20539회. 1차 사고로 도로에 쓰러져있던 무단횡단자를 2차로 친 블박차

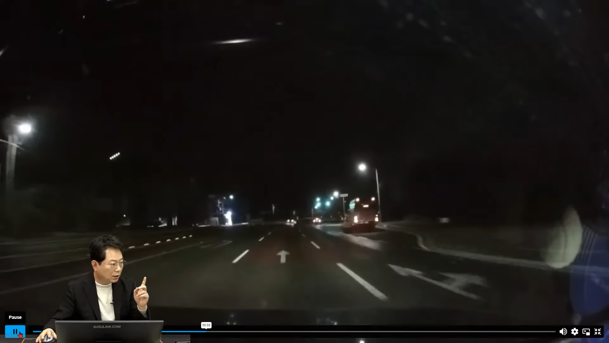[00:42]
그리고 그 차가... 이때 비상등 치고요. 이 앞에 사람이 누워 있습니다. 그런데 블박차가 처음에는 멀리서 가는 차 신경을 못 쓰셨대요. 나중에 다시 보니까 어! 어! 이때 피하네. 처음에는 저 멀리 가는 차가 피한 것을 생각 못 하고... 그냥 앞으로 가고... 그런데 가다 보니까 여기 차가 서 있는 것도 신경을 못 쓰셨대요.